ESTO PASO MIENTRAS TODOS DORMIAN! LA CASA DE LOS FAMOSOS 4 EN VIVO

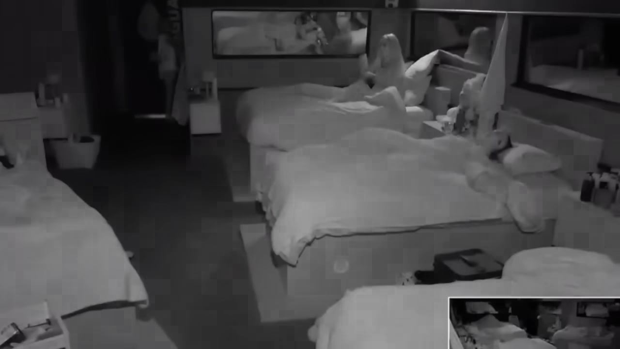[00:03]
No, todavía no, jefa. Todavía no, jefa. Yo le he tenido que poner así oscuras. No, jefa, ya va. Es que no ve.
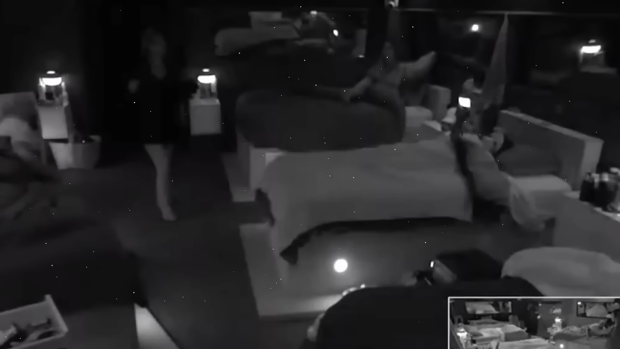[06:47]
Justamente. Ahí vemos. Como va caminando. Con mucho cuidado.
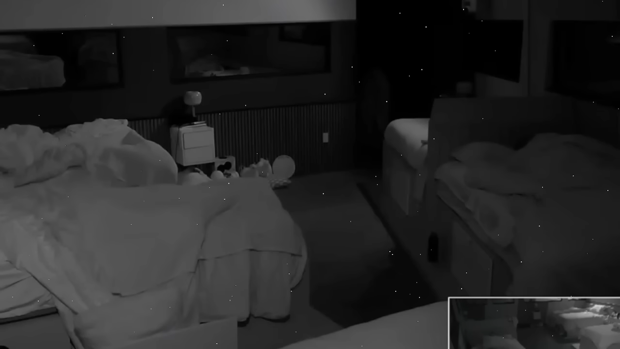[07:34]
Ya está todo oscuro. Ya están todos mimidos. Y bueno. Cabe resaltar que después. Alana se había dormido con Aleska. Y ya en la madrugada se cambió a su cama.